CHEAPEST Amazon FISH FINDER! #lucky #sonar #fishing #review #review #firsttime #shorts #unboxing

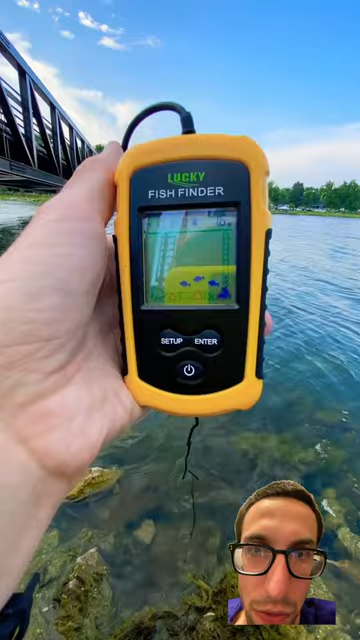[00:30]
Plus, I could see and all I saw were weeds, not fish. I then tried it off my inflatable kayak.
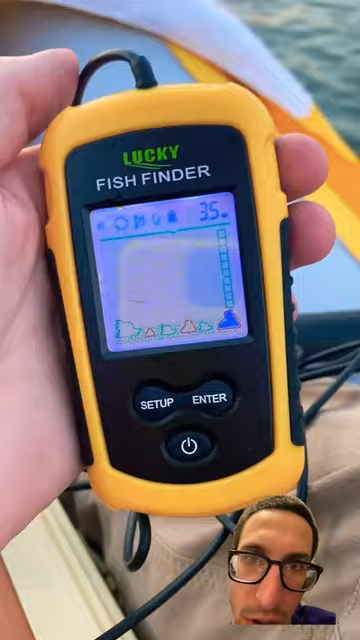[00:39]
Seemed to do better. There were less weeds here, a rocky bottom, and depth was accurate.
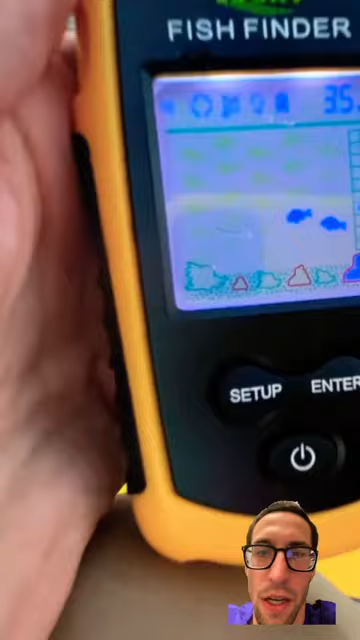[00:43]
This is what it looks like when it actually detects fish. Notice the space between the bottom of the lake and the fish, showing the fish aren't connected to the bottom like a weed.
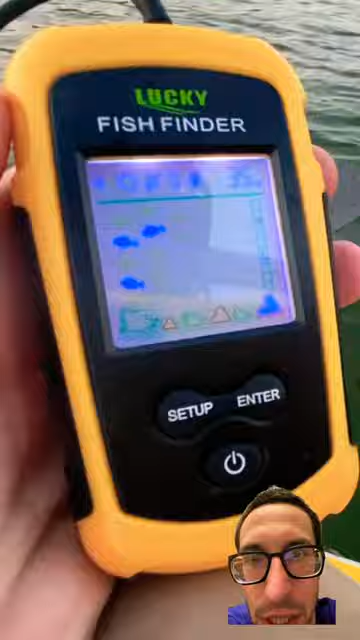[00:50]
Also, I let my bait drop down to that depth and sure enough, caught a bluegill.